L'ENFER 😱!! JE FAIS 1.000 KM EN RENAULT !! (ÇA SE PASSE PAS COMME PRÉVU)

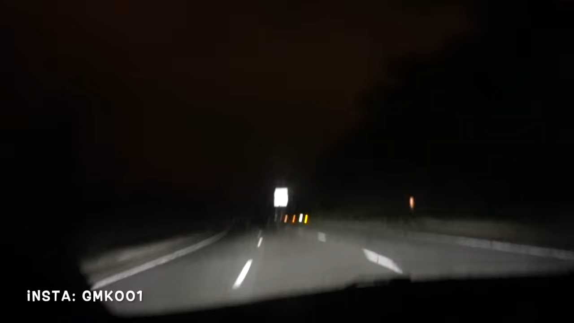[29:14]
Vous voyez ici là, je sais pas si vous allez voir. La sortie Cannes.
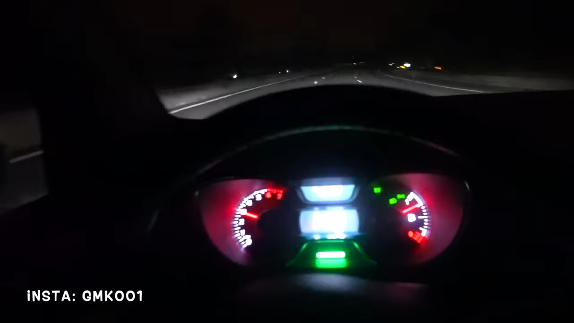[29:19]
Donc voilà, on est en train d'y arriver tranquillement. Je vous cache pas que ça a été un voyage éprouvant. Beaucoup plus long que putain, il y a un truc à traverser sur l'autoroute. Alors ça, c'est hyper dangereux. Surtout maintenant en période de confinement, parce qu'il y a de moins en moins de voitures et les animaux regagnent leurs droits, parce qu'il ne faut pas oublier que c'est leur droit aussi. Mais du coup, ça m'a fait peur tout le trajet de taper un sanglier ou quoi. Premièrement, parce que j'ai pas envie d'éclater un pauvre sanglier qui a rien demandé. Et deuxièmement, j'ai pas envie d'éclater cette pauvre méga Renault Capture folle qui a rien demandé. Mais c'est vrai que ça me ferait plus chier pour le sanglier que pour cette voiture folle.
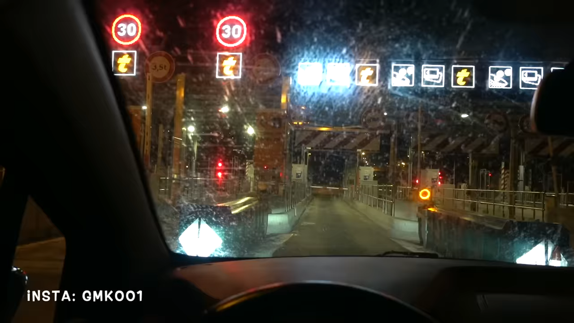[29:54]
On approche du dernier péage, donc regarde l'état du pare-brise. Voilà, j'arrive plus à voir au travers, ça y est. Je ne vois officiellement plus rien dans ce parking. Donc là, on est au dernier péage. Voilà. Alors, attends.
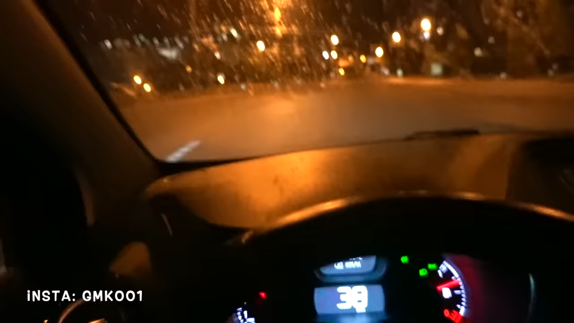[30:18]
Merde! Je suis à fond, là. Attends. Je suis à fond!